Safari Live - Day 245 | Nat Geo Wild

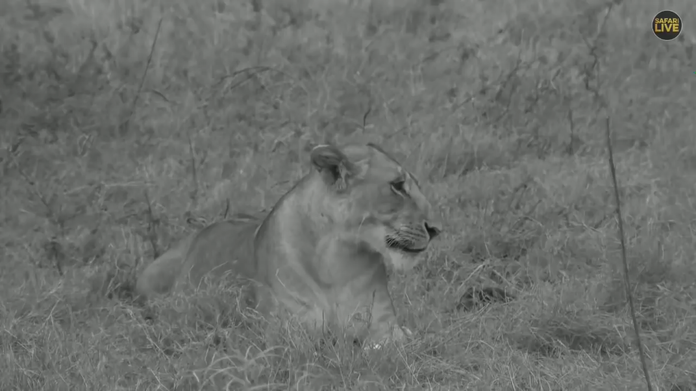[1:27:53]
heard well well done uh and finally i got my ultimate prize for the day i've been trying to locate the rest of the pride of the sausage tree and here they are all of them together i have counted three females here including the one that we saw hunting earlier and they got a male and i was talking about this time around because of the migration is part-time wildebeest zebras but more wildebeest
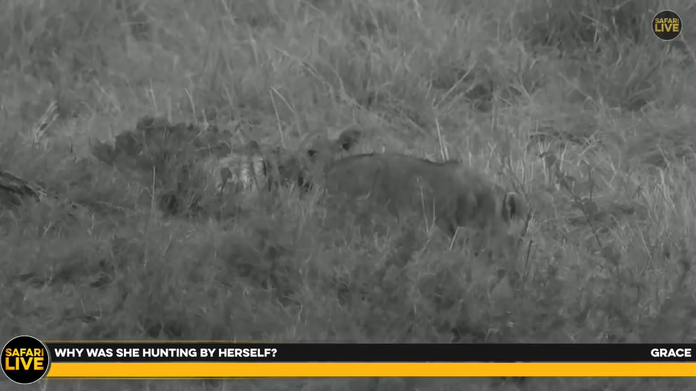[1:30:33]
because you'd find out now these are three and the other one we saw makes them four and having two cubs here it would mean maybe having lots of food with them but sometimes lions have or even any cat be it leopold rochita sometimes they have been known to take any opportunity that comes on their way wherever she was before we found her
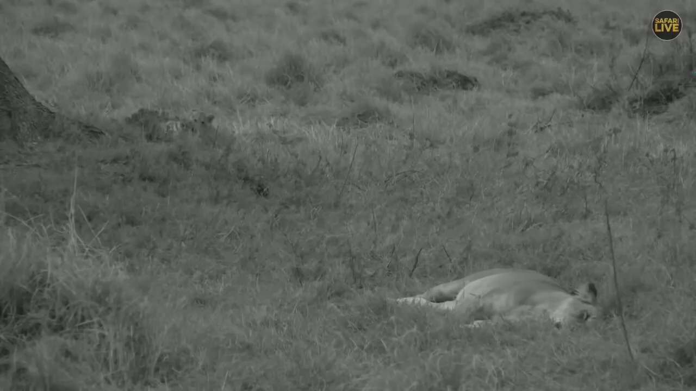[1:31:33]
they would even relax more knowing they have a lot of food in stock you look at the belly on that one and the snooze she's having feeling she's just full and not thinking or worried of anything i feel you know full of joy having gotten these two cubs
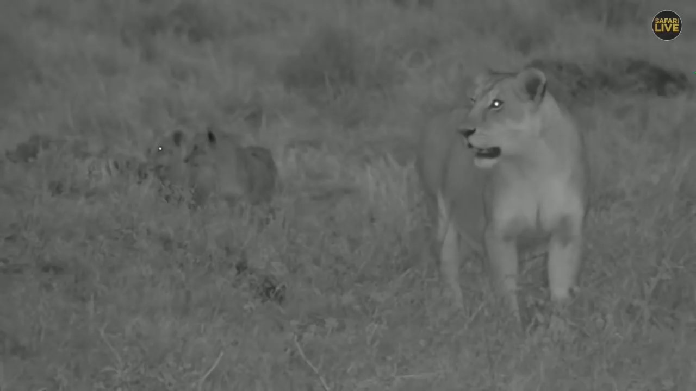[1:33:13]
to see these bundles of joy and seeing them grow i saw them about a month ago well three weeks ago and it's good to see them doing very well don't stay very far from mama i'm assuming that's mama kinky is one of the other lionesses in this pride so i guess she's the one either laying down or on the other side and not definitely the one who is so trying to stalk the wild beast
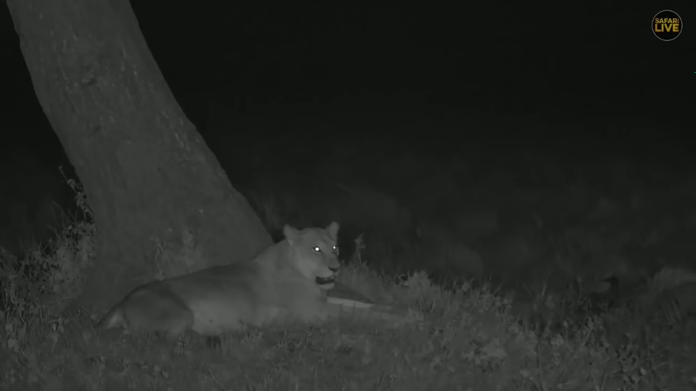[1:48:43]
I would say maybe 99% chances are leopards hunt alone. But lions will always hunt in groups. We just saw one earlier, well, hunting on her own. But in general, you get two lionesses or two lions hunting three, sometimes four. Now we're still sitting with the Sausage Tree Pride. And for those who are joining us now, this pride of lions here is called the Sausage Tree Pride.
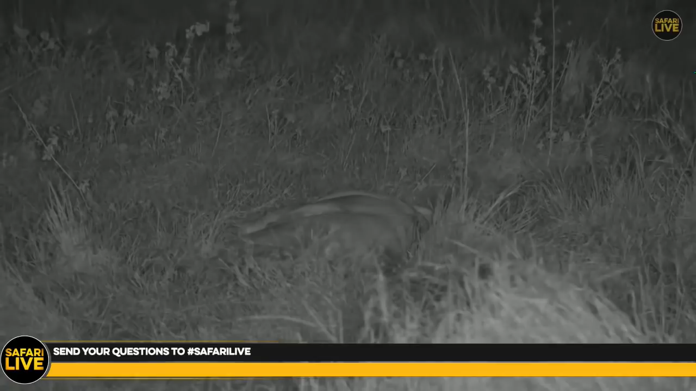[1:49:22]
I earlier saw the one lioness, but now three females or three girls are here with two small little cubs.
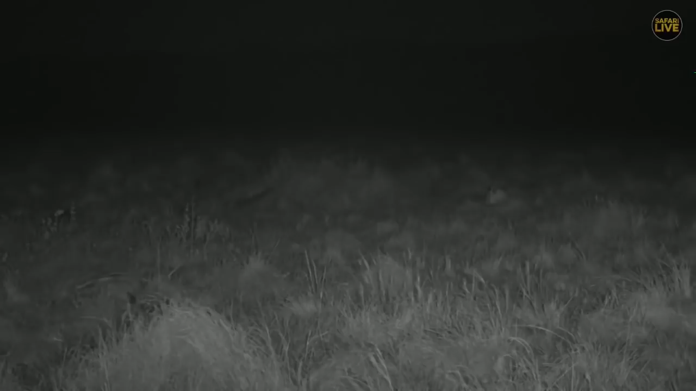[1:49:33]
My guess is these calves might be slightly over three months now because I saw them eating meat. You can see one sleepy, sleepy on the far right, the corner of the screen.
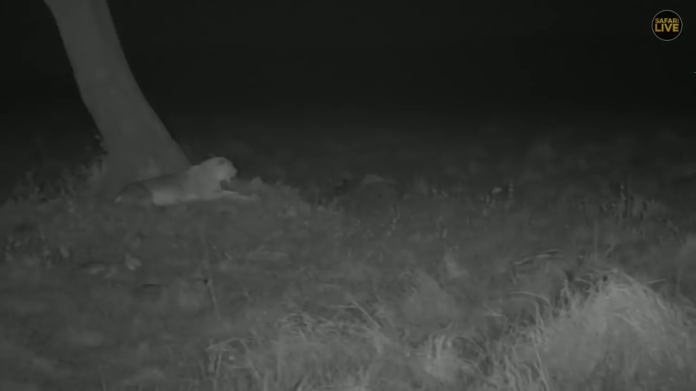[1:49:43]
And there's another one right there. So there's two of them from one of these females. And in this pride of lions, there's one particular female that we follow that we know very well. And we can identify her a hundred percent because she got a kink tail.
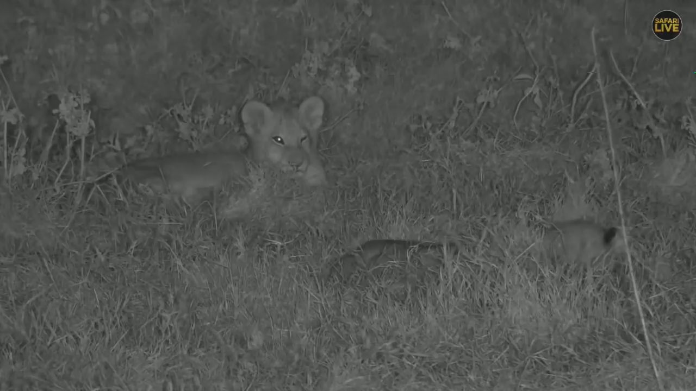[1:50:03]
So they have been feasting or devouring our wildebeest. Is it time to have a nap? Oh, you look sleepy. Watch out, watch out. You're not in the best angle to sleep. Wendy, you'll never get sick of watching cats. It's always fun to keep watching them. I hope that was your question.